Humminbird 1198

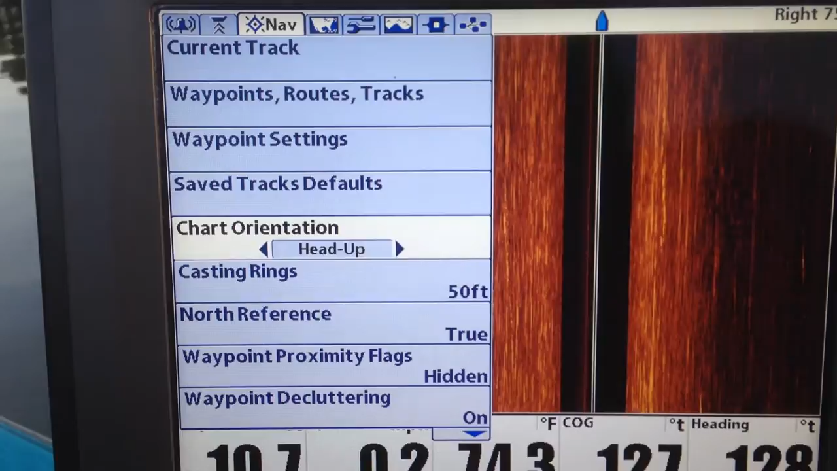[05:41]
Something I use all the time is casting rings. That draws a ring around your waypoint so that you know how far you are from your waypoint.
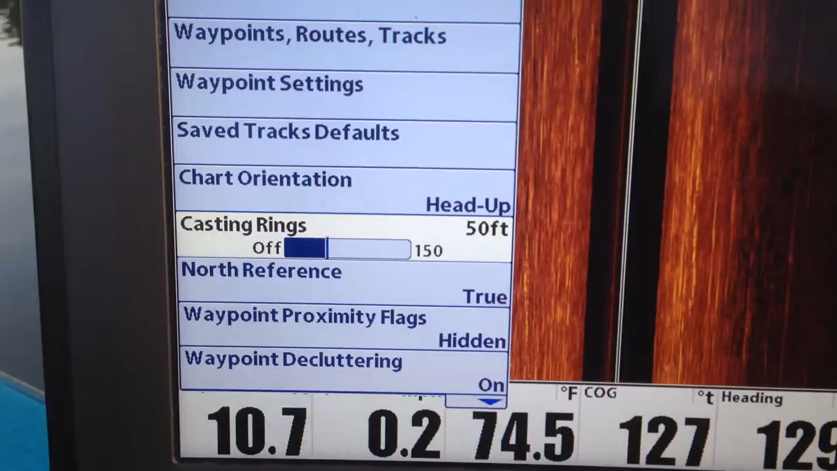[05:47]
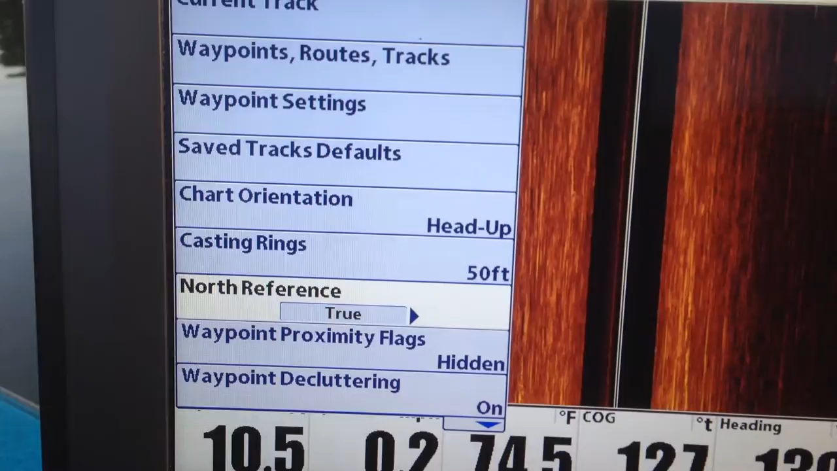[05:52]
North reference. I keep it true. I think it has magnetic, but I keep it true.
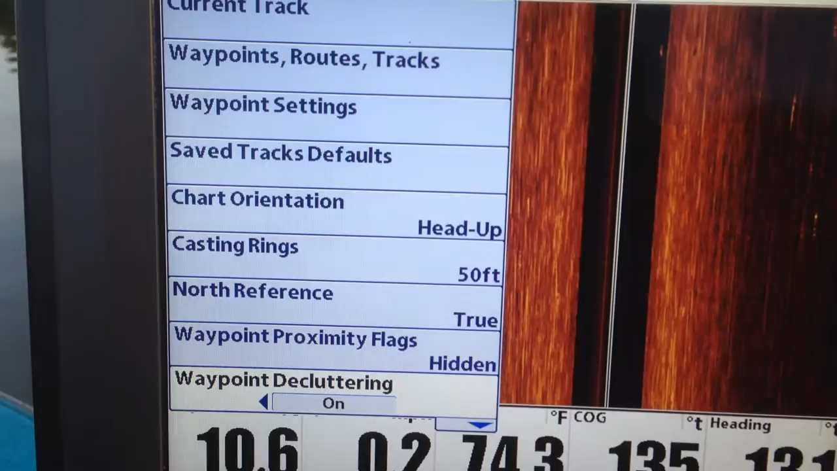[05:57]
Waypoint decluttering. That just cuts the names out of the waypoints so you don't have a bunch of names overlapping each other.
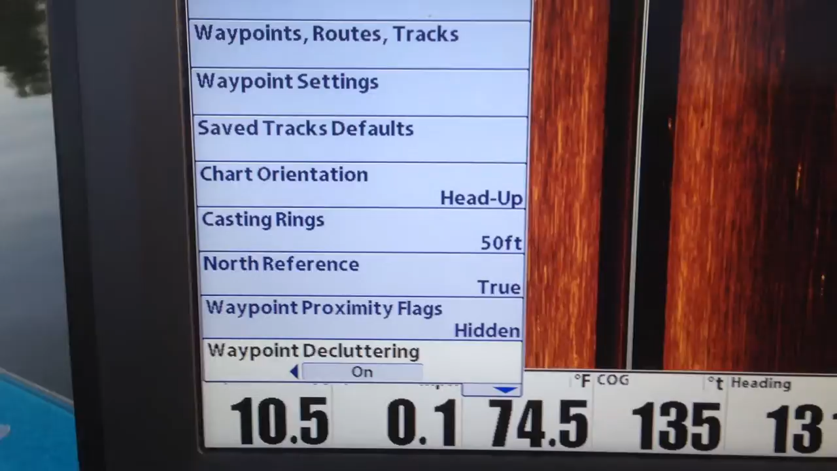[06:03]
You can turn that off and on.
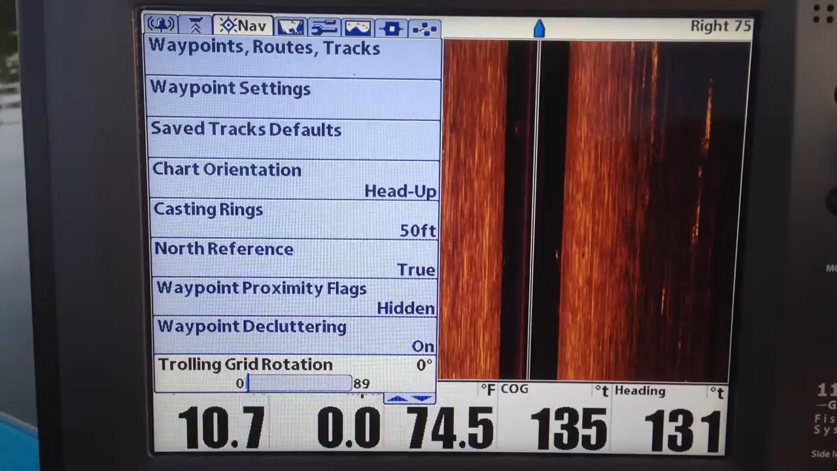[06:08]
On screen: water 74.5°F
Trolling grid. There's some other stuff to do here.
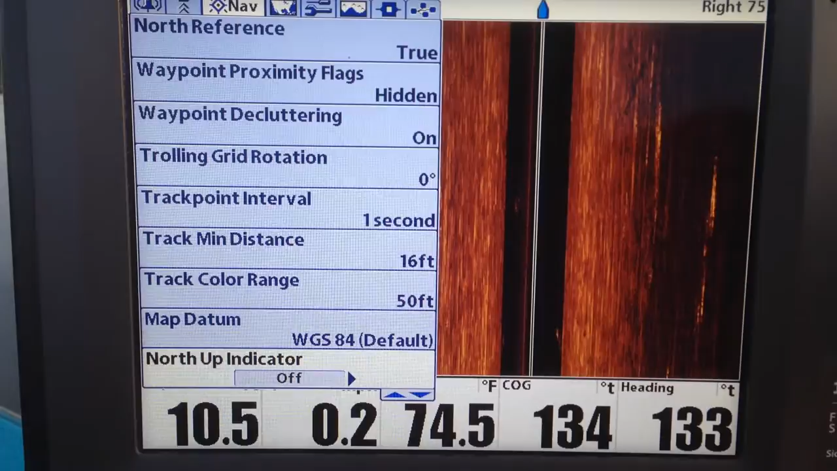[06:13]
North up indicator. Anyway, you can go through all those. Now, this one here is an important one.
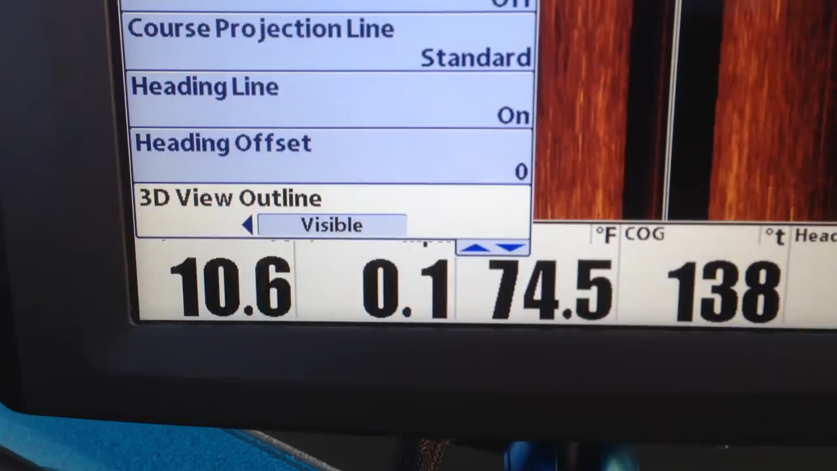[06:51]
And then there's just all kinds of stuff on here. Alright.
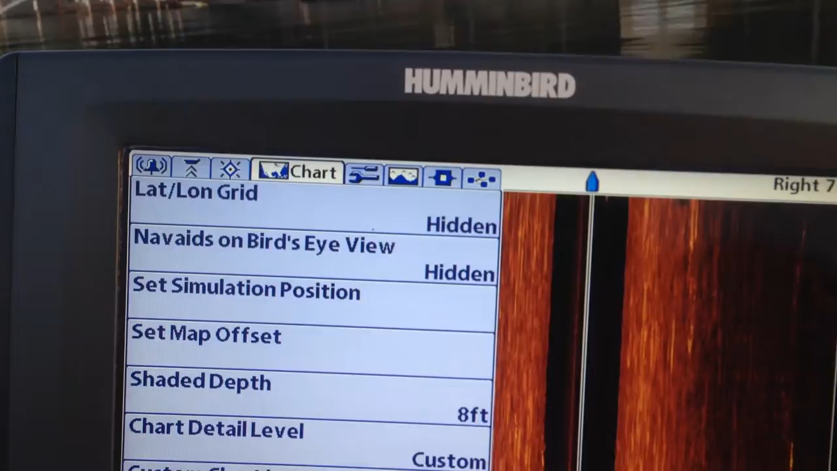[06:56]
There's the chart. Okay.
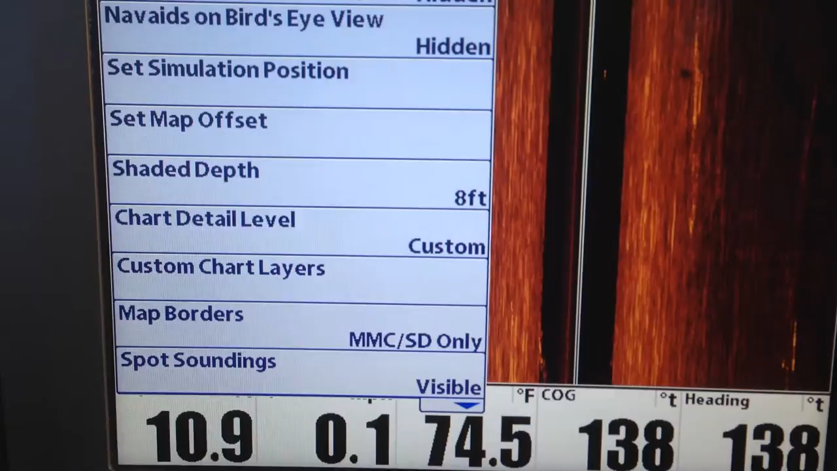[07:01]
There's not a whole lot you can do with this unless you're doing a, unless you're running a Lake Master card.
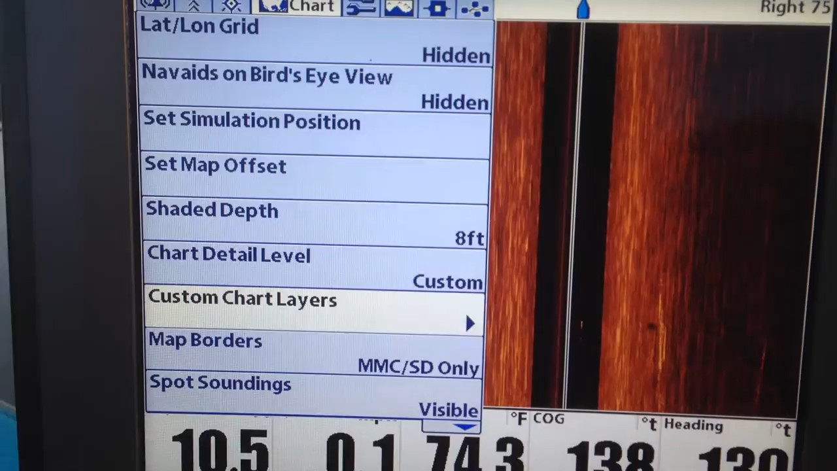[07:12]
That shaded depth, I've got it set to eight feet because I didn't have my Lake, or normally have my Lake Master. But there's just a bunch of stuff.
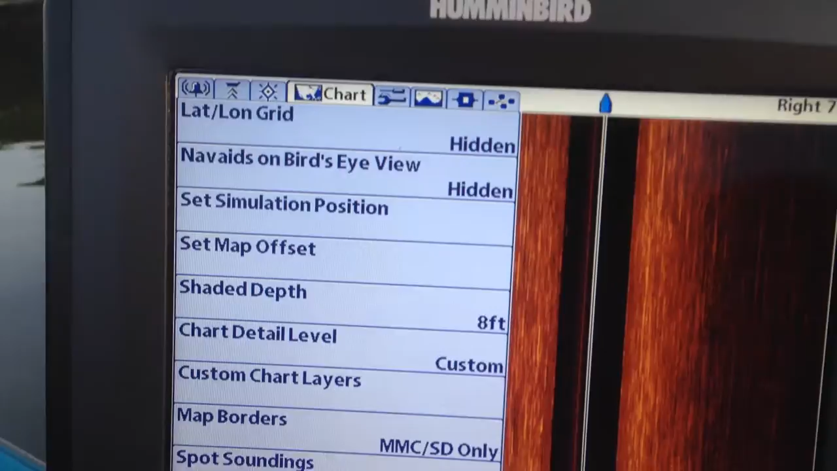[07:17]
Alright, back to the, Okay, this is set up.
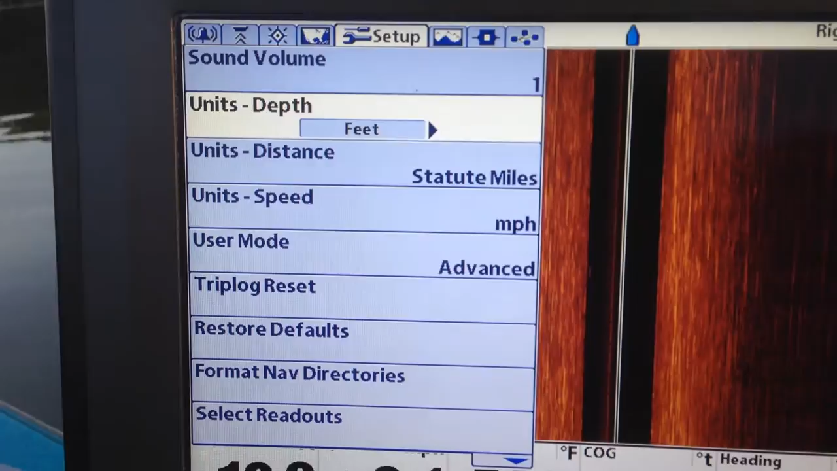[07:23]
Feet, miles, miles per hour. In the advanced mode, there's a trip log.
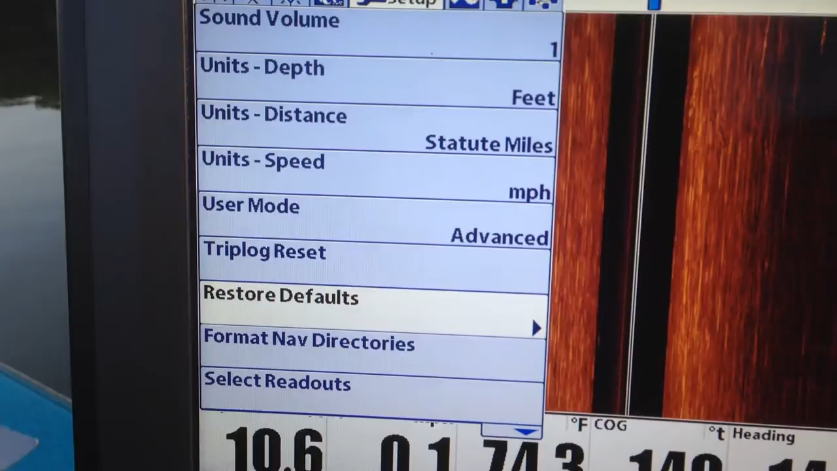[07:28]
You can do whatever you need to do with it if you're going to see how far it is from point to point.
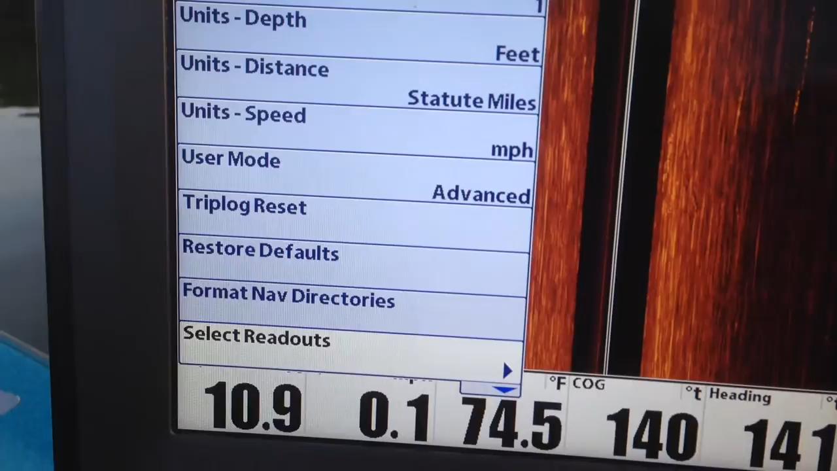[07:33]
Select readouts. Okay, the readouts at the bottom.
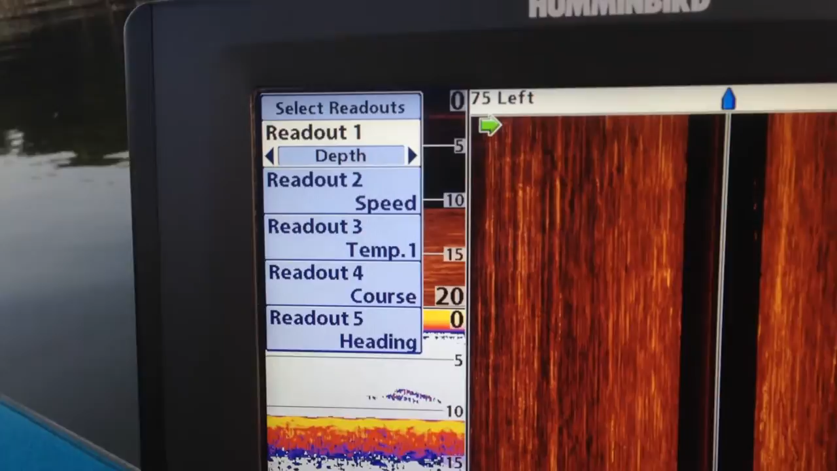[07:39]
You can turn them off and on. If you watch that depth,
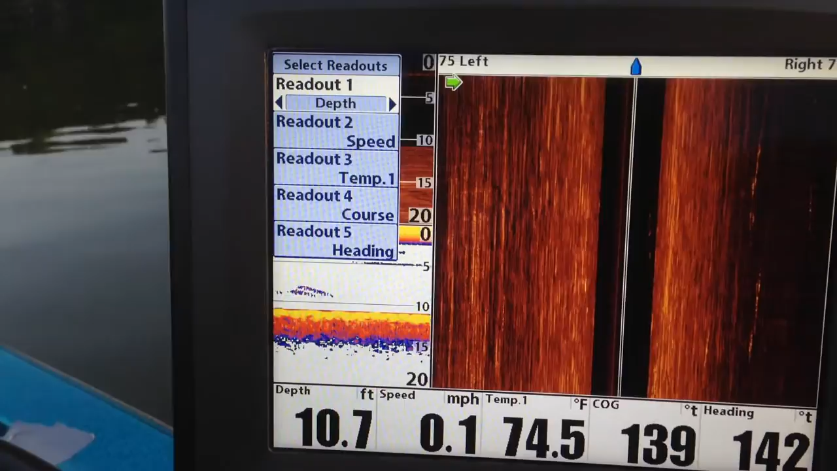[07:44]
On screen: depth 10.7 ft, water 74.5°F, speed 0.1 mph
see if I change that, I can change it to course, go back the other way, I can actually turn it off.
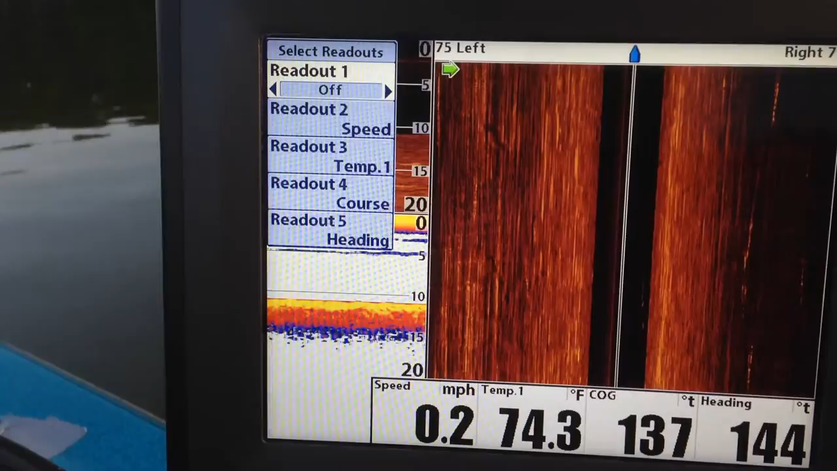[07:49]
On screen: water 74.3°F, speed 0.2 mph
Okay. Now, some of these you can change, some you can't. You can change all of these except on map mode.
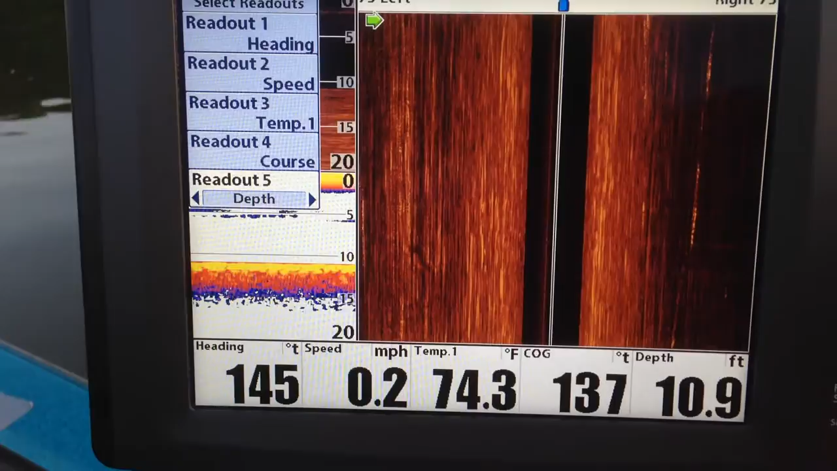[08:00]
On screen: depth 10.9 ft, water 74.3°F, speed 0.2 mph
And on map mode, some of them are hardwired in. It won't let you change them. Okay. That is under select readouts.